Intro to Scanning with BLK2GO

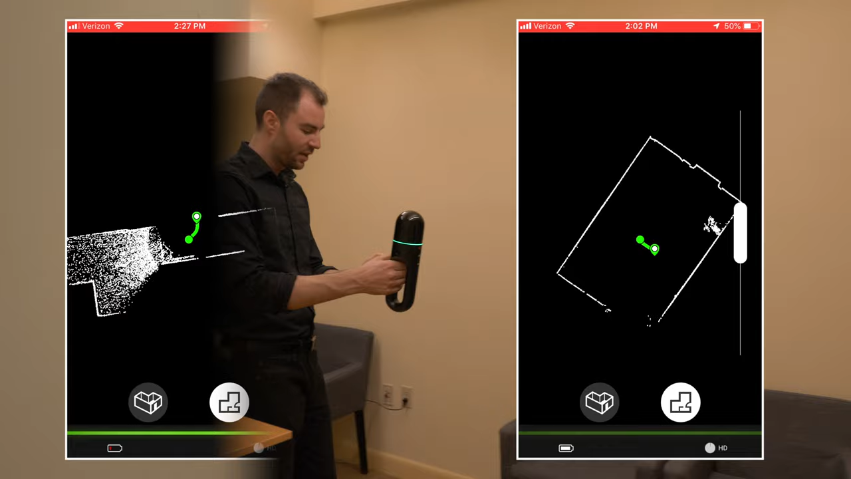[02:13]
Now as I walk, on the app I can see exactly where I started and a little trail to where I currently am.
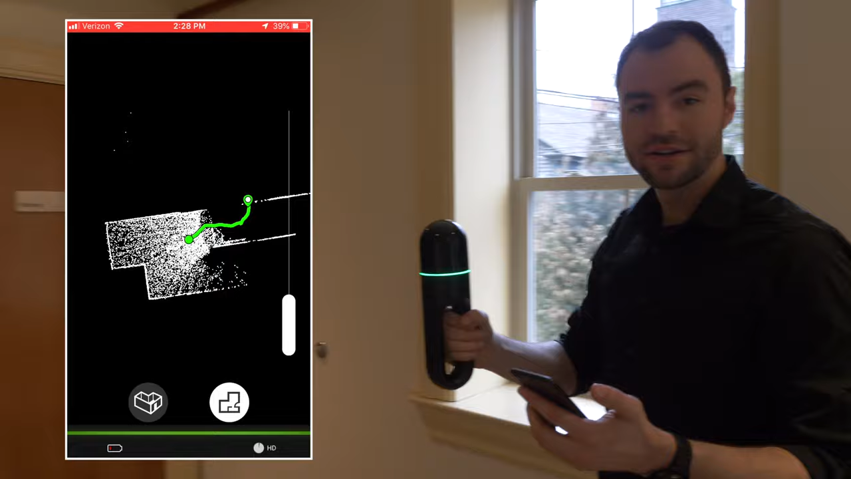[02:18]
Now the data on the app is only a fraction of the total data that the BLK2GO is capturing.
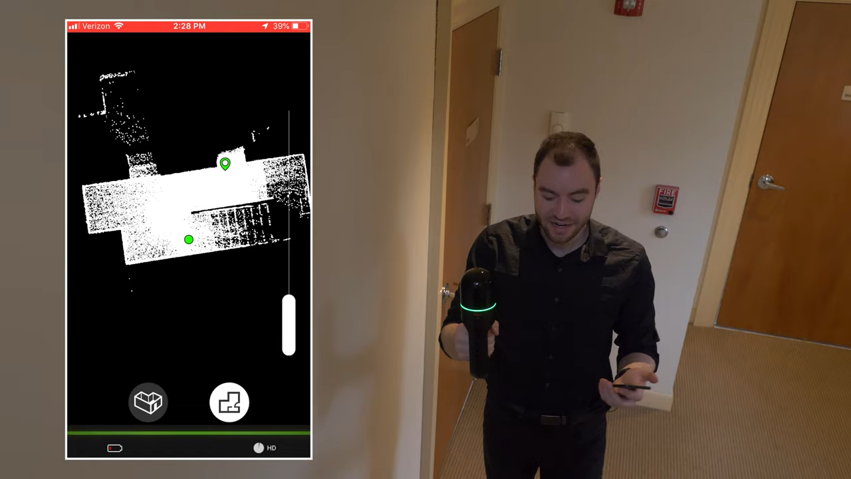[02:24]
But it does give you a good idea of what you've already captured.
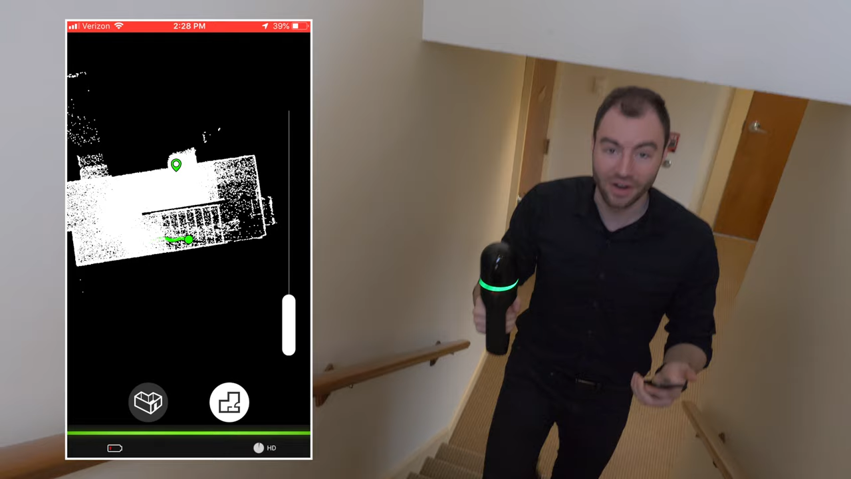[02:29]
When you're looking at the 2D view on the app,
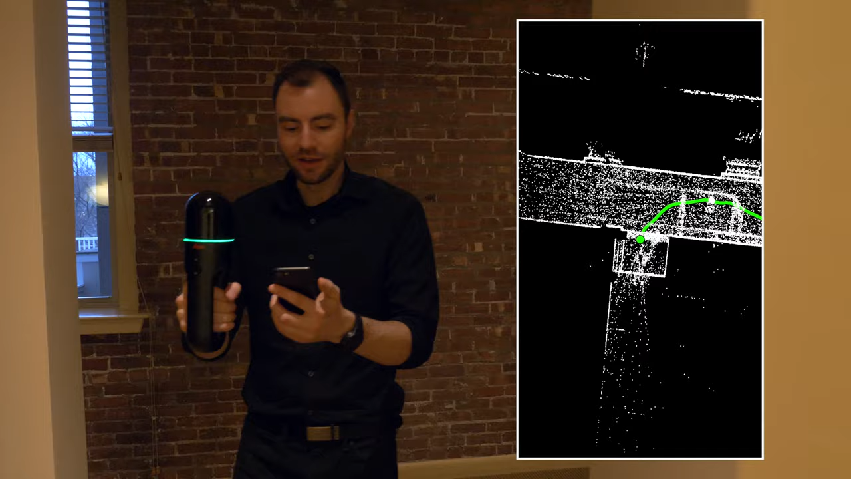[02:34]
it's especially clear how the data is being populated when you enter into a new room.
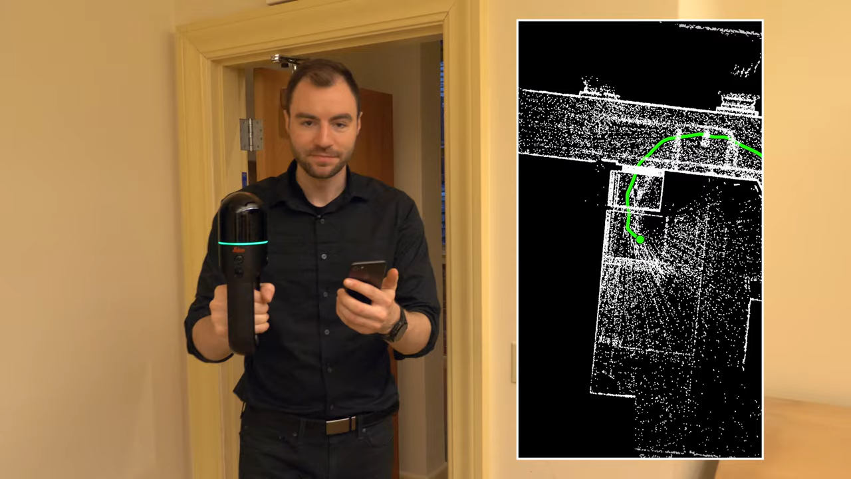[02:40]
This 2D preview is really helpful so you know exactly where you've already captured this data.
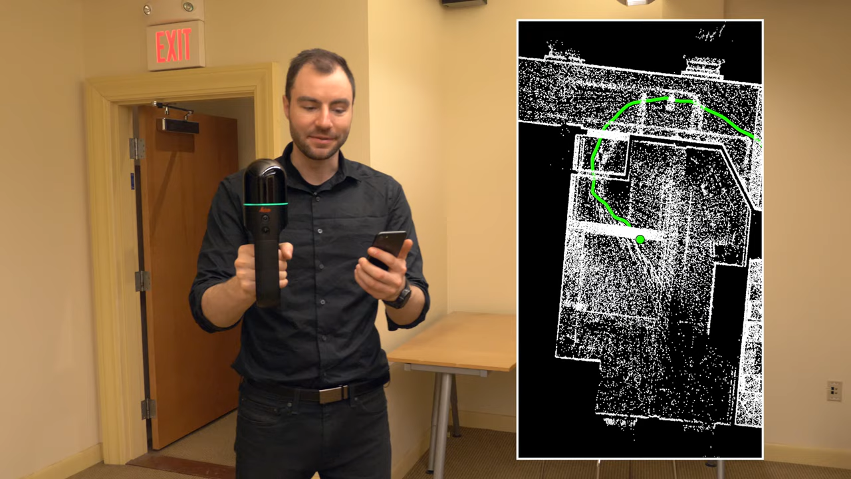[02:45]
If you tap on the 3D button,
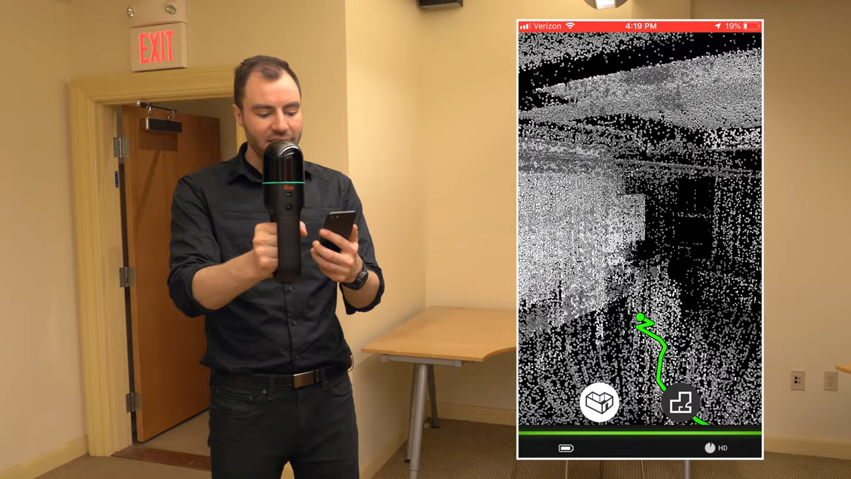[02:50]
it'll bring you to a 3D point of view of the point cloud.
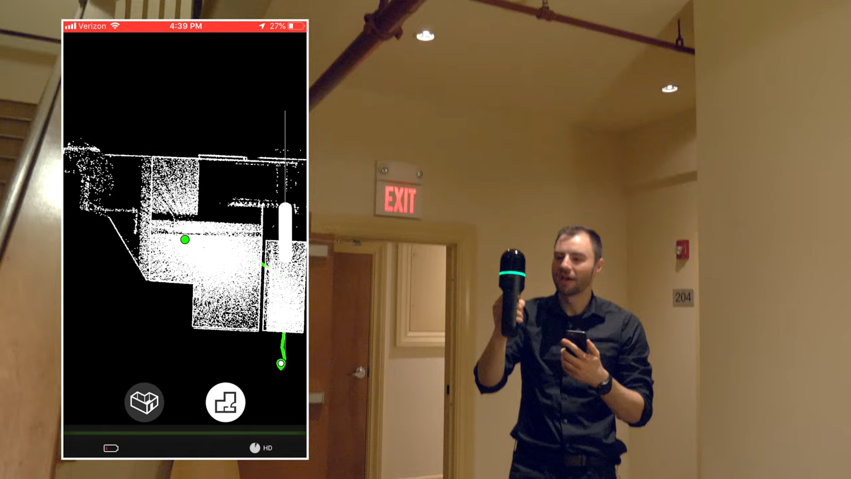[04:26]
You'll see that the green ring will flash really quickly and then about a second later you'll see a quick preview of the image on the app.